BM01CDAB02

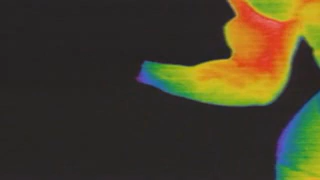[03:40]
The pivot point of the elbow magnifies the movement of the bicep muscle in the upper arm.